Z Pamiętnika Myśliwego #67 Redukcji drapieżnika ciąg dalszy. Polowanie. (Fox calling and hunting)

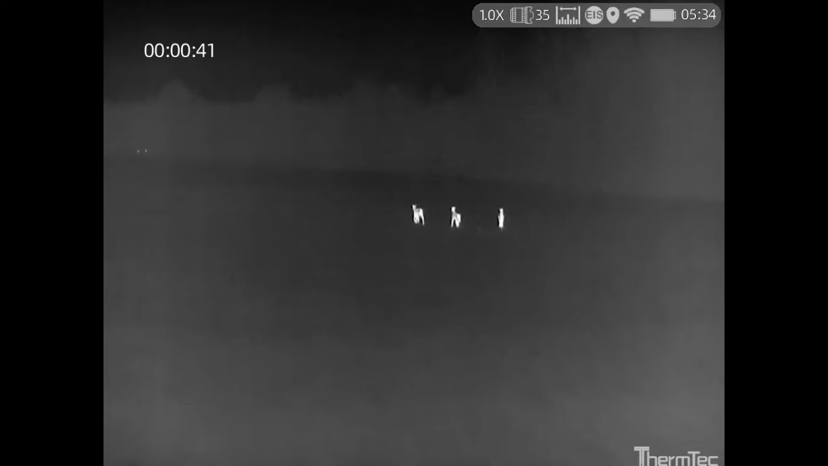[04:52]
Tu mamy bardzo fajne nagranie, więc będzie szybciej podkład słowny.
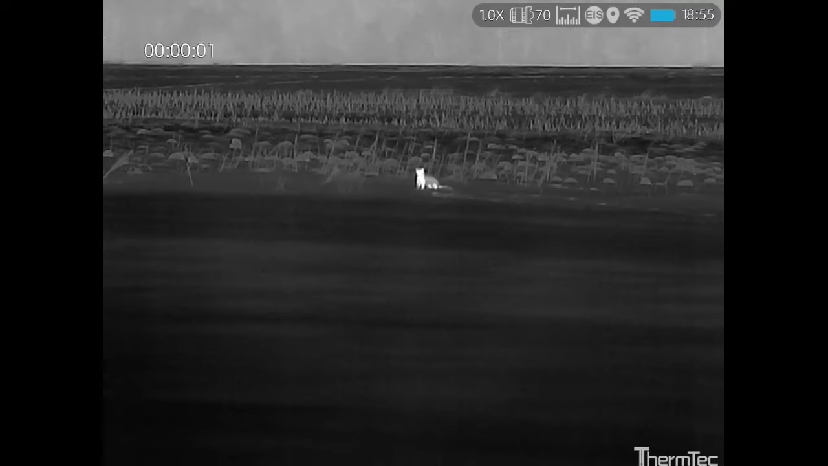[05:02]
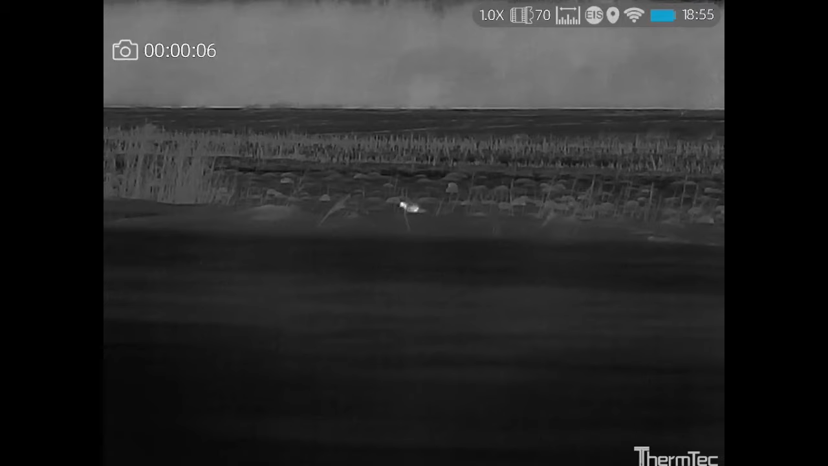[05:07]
Kuna, która przybiegła z ponad 200 metrów, włączyłem nagrywanie w ostatnim momencie.
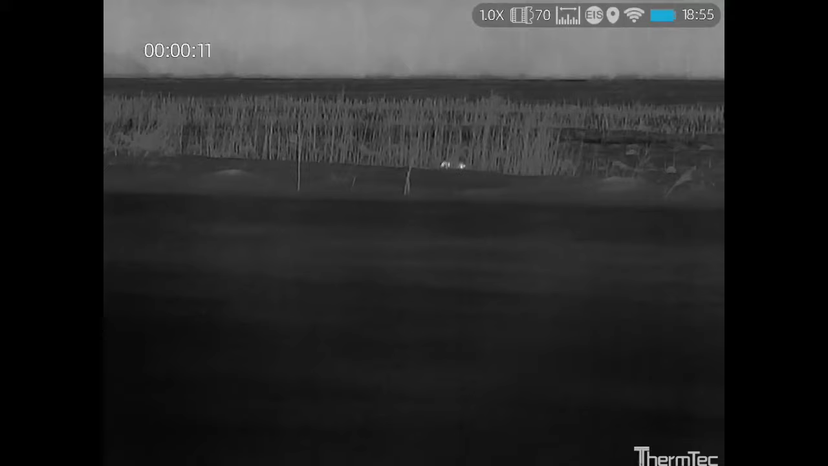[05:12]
Tutaj już widać, jak odchodzi, ale jeszcze się zatrzymuje w dwóch, trzech miejscach.
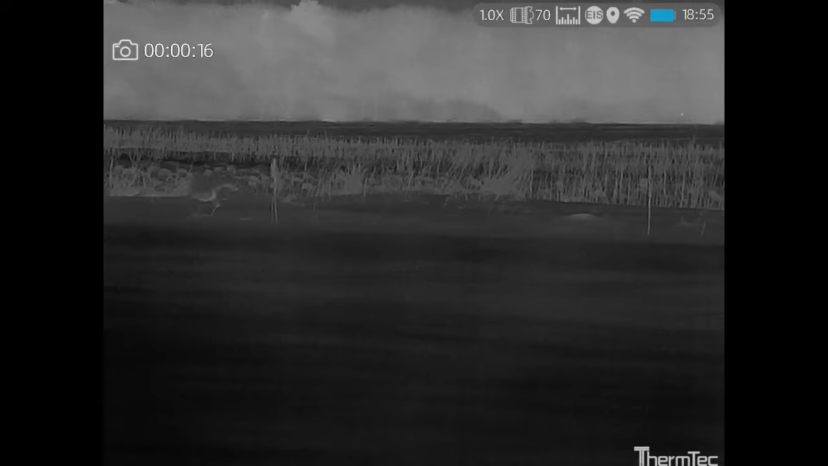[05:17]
Miałem odstrzał, była w odstrzale kuna, mogłem oddać strzał.
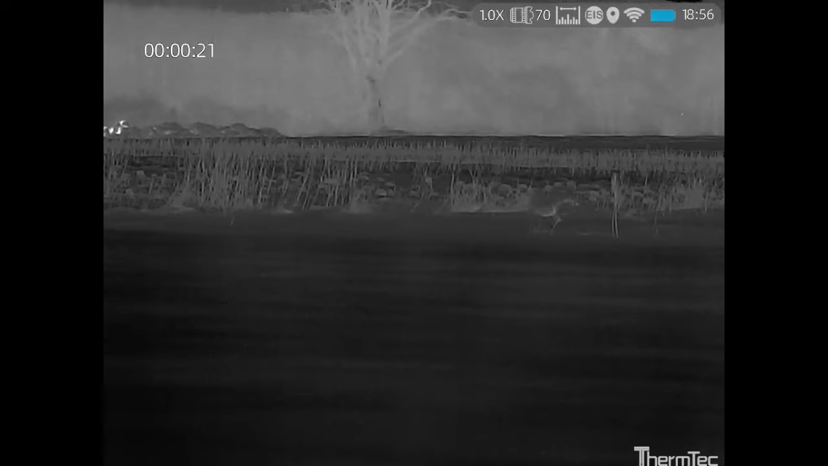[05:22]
Jednak z racji tego, że nie ma nigdzie w pobliżu sensownego preparatora,
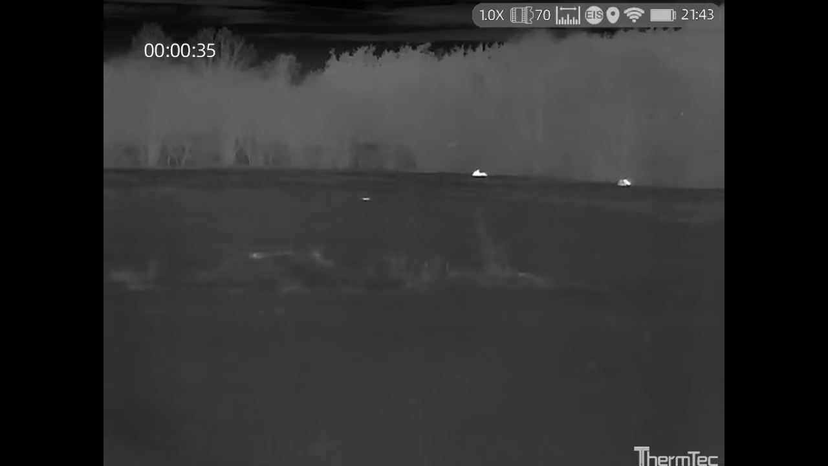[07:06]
Tym nagraniem tak naprawdę kończymy to polowanie, to wyjście razem z ojcem, na którym byliśmy wspólnie.
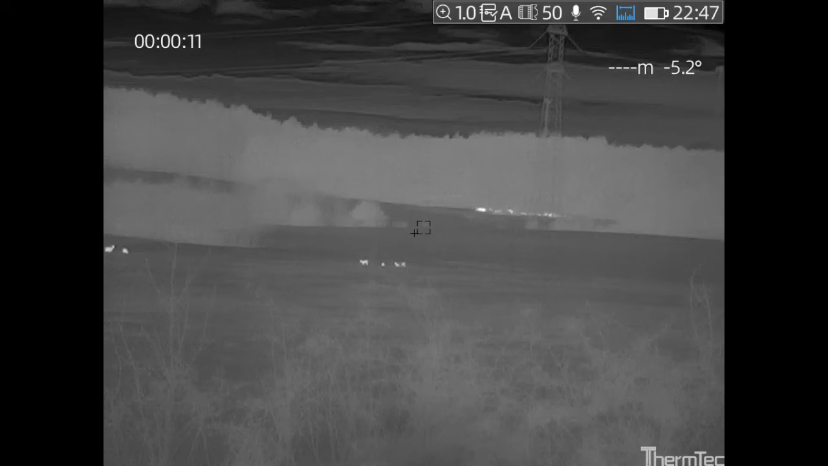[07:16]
Chcę wam tu pokazać miejsce, na którym stałem, przy którym powiedzmy stanąłem.
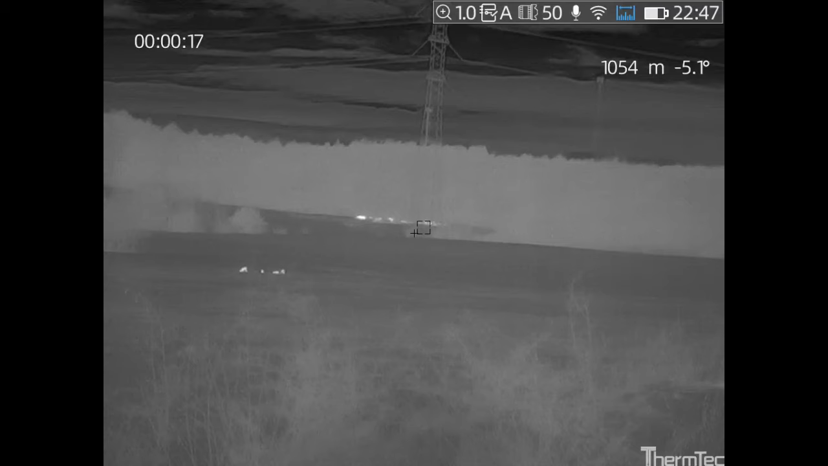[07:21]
I pierwsza ciekawostka to dalmierz. Sprawdziłem, na ile metrów złapie mi dalmierz w tym urządzeniu.
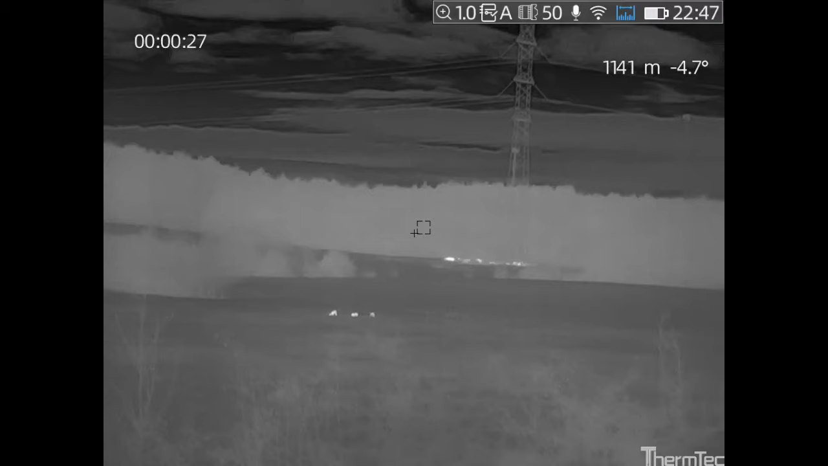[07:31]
Jak tutaj widzicie, było ponad około kilometra do anteny,
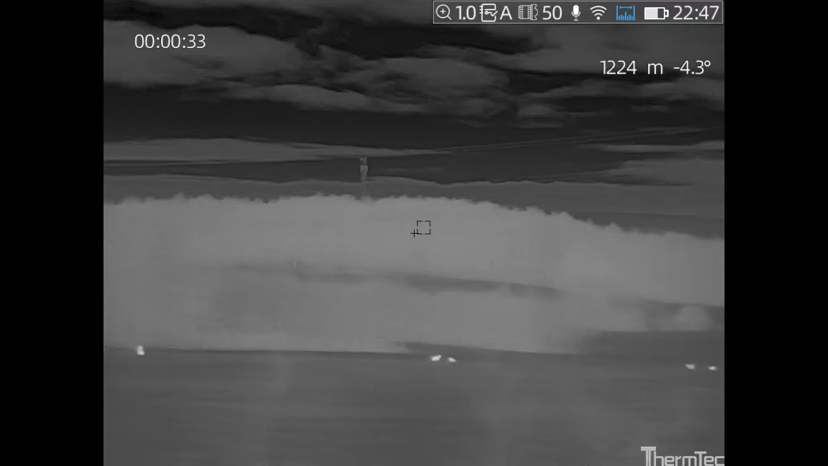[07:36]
do pierwszego słupa, a dalej ściana lasu w najlepszym momencie 1239 metrów.
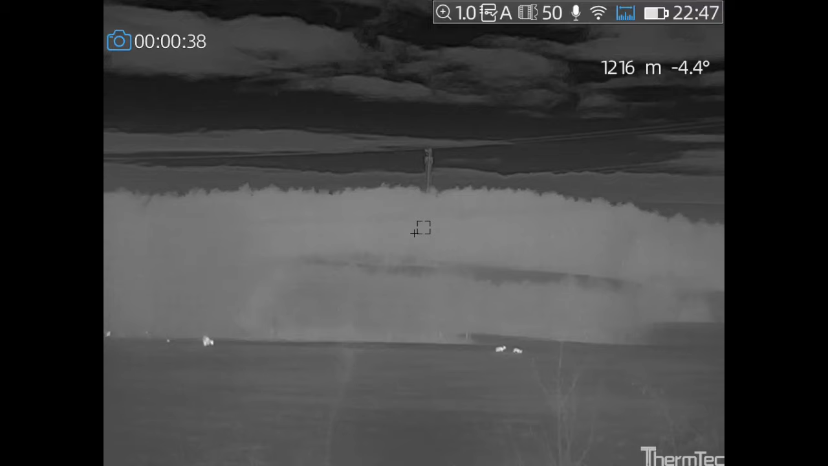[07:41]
Aż z ciekawości sprawdziłem,
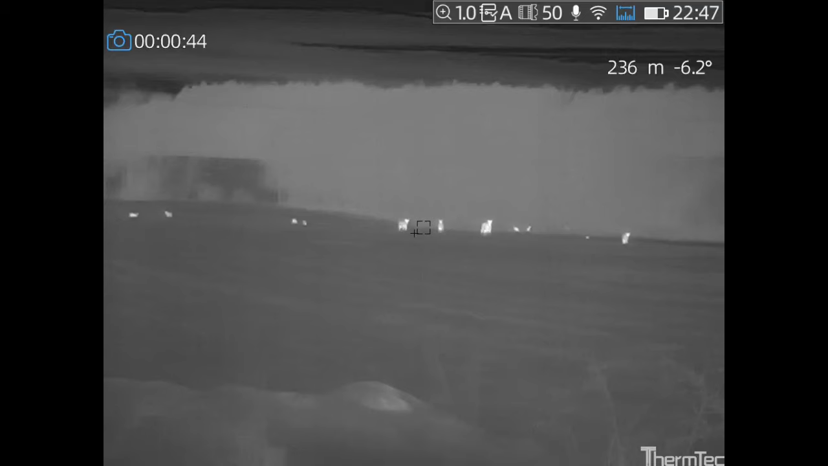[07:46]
producent na swojej stronie podaje zasięg 1200 metrów, więc nawet parę metrów udało się przewyższyć,
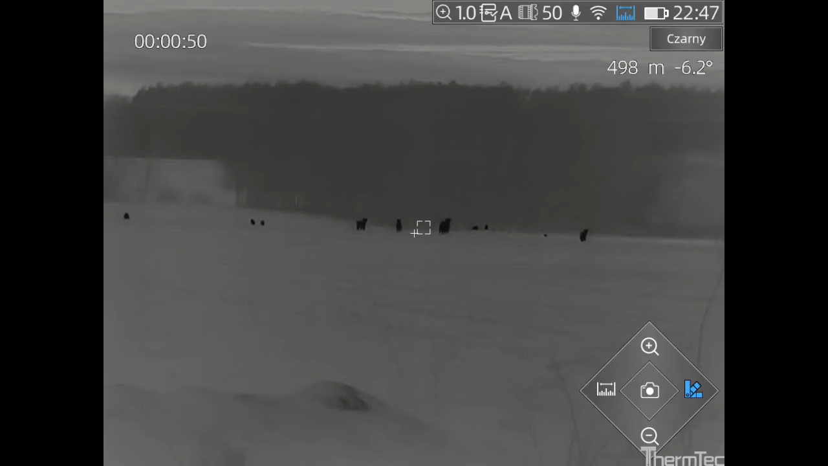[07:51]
co naprawdę robi ogromne wrażenie, tym bardziej w tak nietermicznej pogodzie,
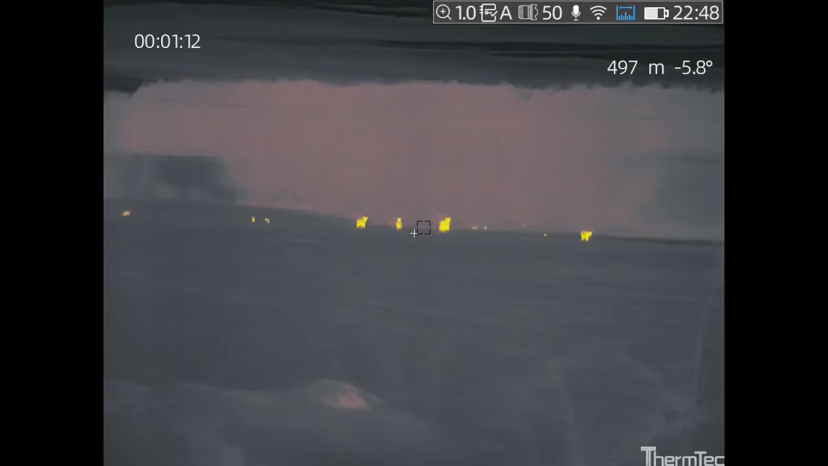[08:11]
obracając się nawet nie o 360 stopni, a gdzieś tam trochę tylko wokół siebie,
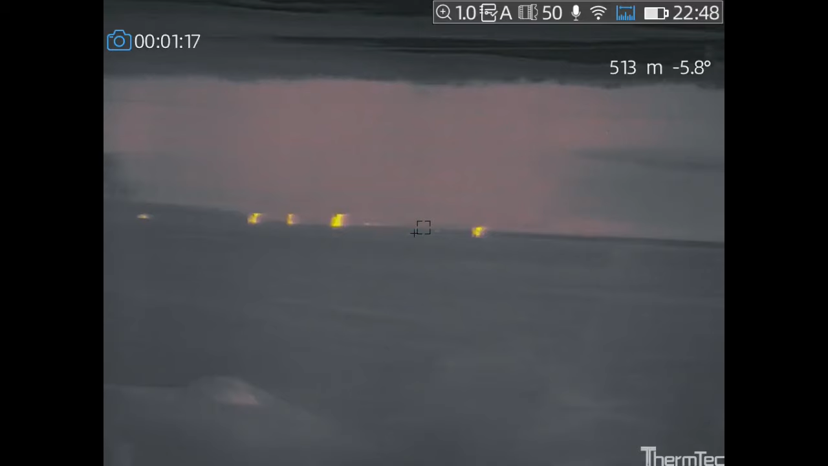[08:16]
ile zwierząt udało się złapać z tego punktu obserwacyjnego.
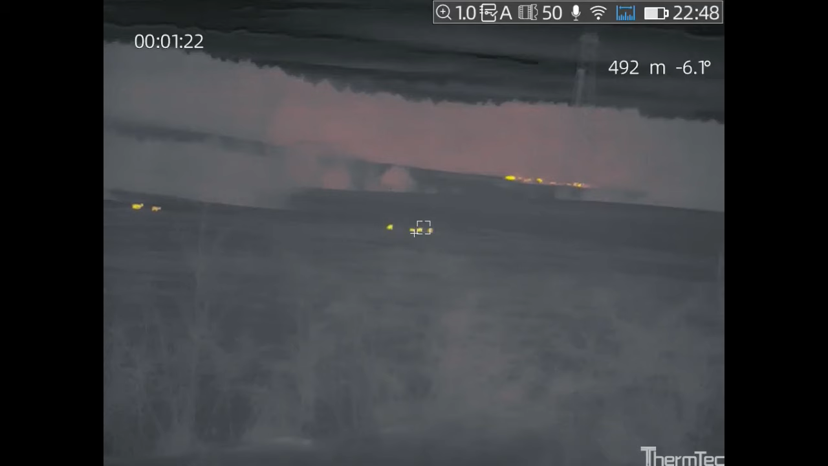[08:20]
Full saren, jak widzicie też łosie,
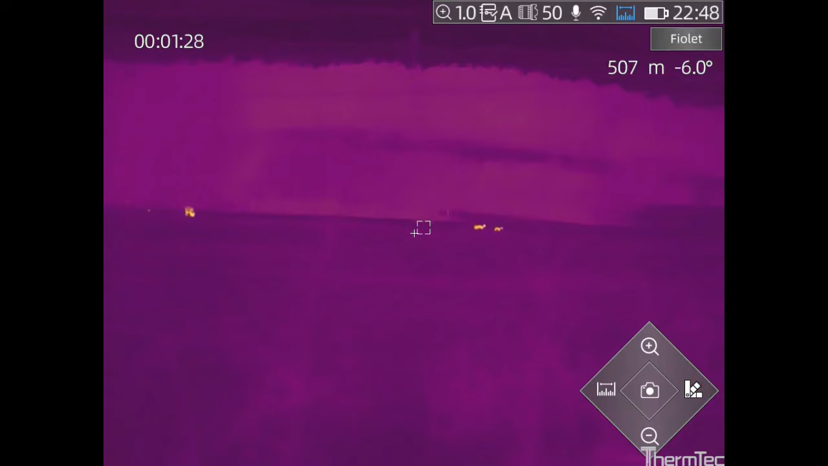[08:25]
i to tych łosi kilka, może nawet kilkanaście,
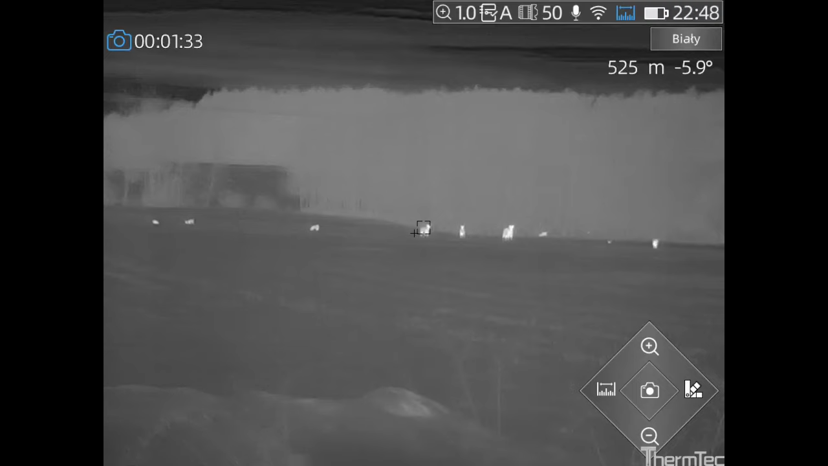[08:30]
jakbym się odwrócił jeszcze do tyłu o 180 stopni, to tam też były kolejne łosie, też były sarny,
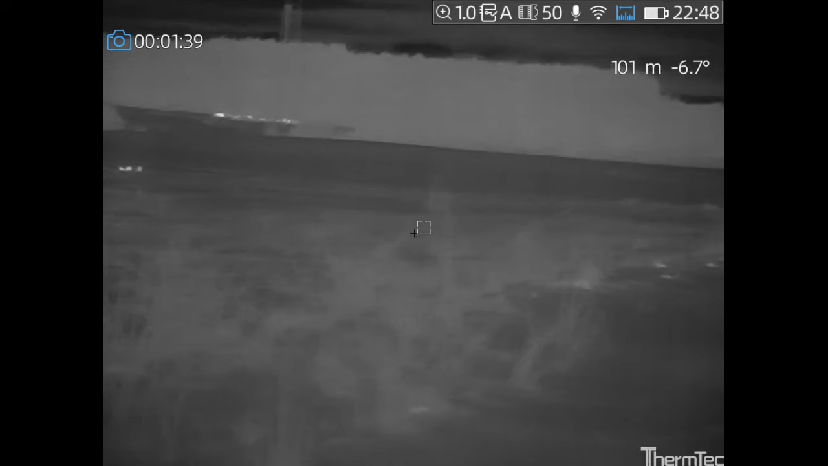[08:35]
ale naprawdę ogrom zwierza, no chyba jedno z
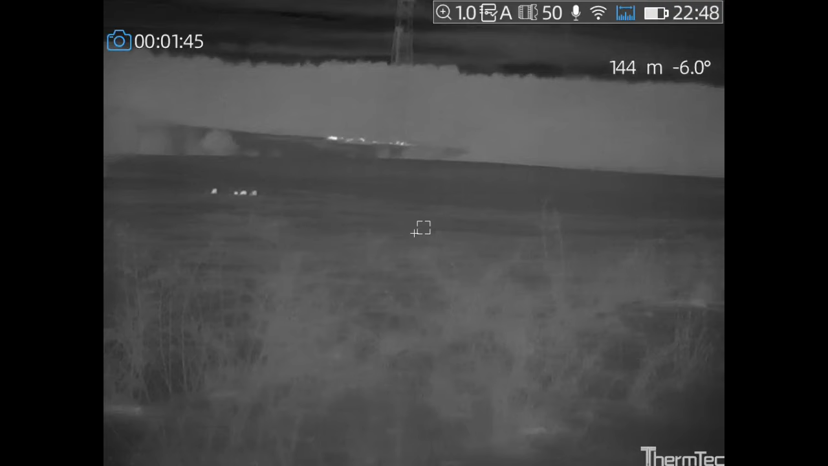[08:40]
lepszych widoków, tak powiedzmy,
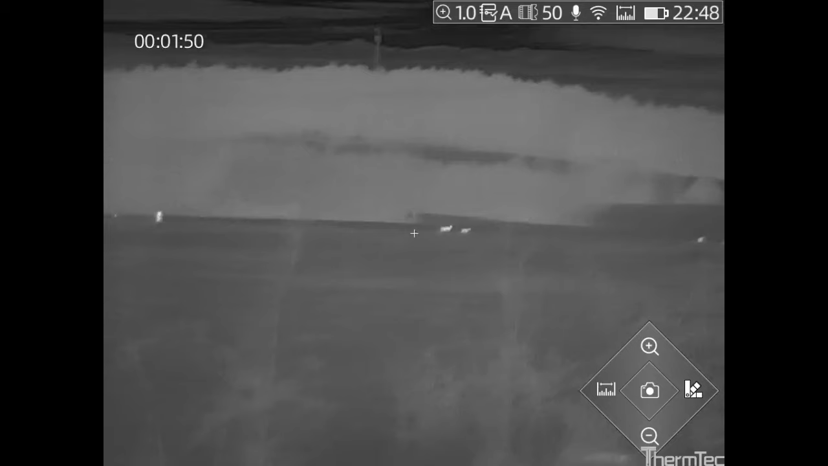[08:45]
z jednego takiego punktu w tym rewirze.
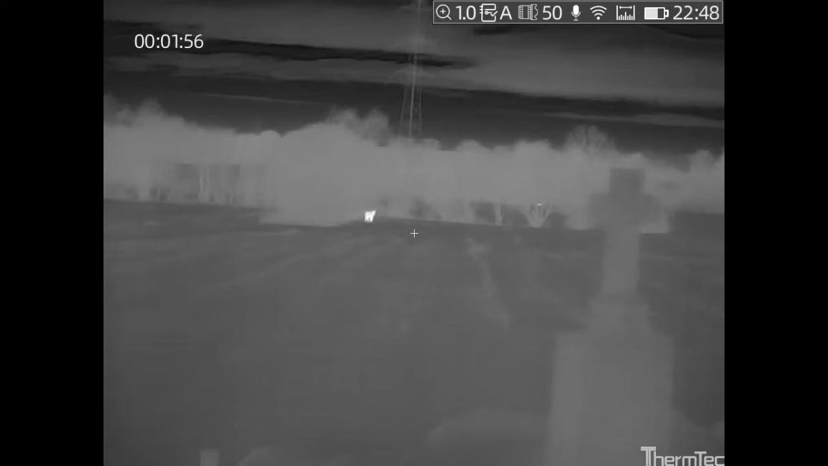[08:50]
Oczywiście gdzieś tam jeszcze zwierzyna drobna się przewinęła,